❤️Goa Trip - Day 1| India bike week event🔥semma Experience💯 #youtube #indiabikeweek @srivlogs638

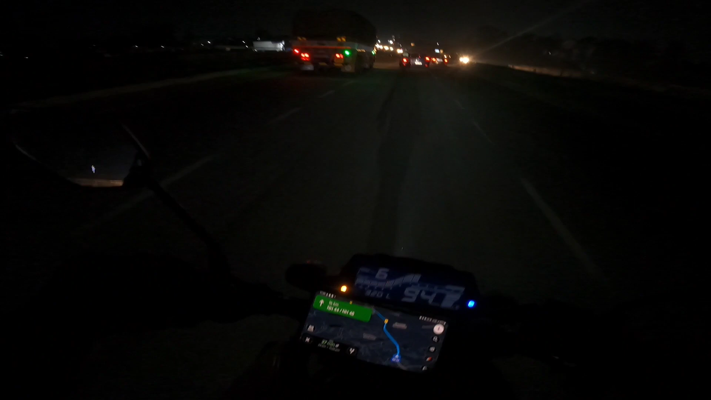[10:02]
நைட் டைமில் வந்து ரொம்ப ரொம்ப ரொம்ப ரிஸ்கியான ஒரு ரோட்ஸ் இது. பிகாஸ் நான் முன்ன சொன்ன மாதிரி தான், இது வந்து ஒரே நேரோவாக இல்லை, கொஞ்சம் அப்படியே ஏற்ற இறக்கமாக இருக்கிறதுனால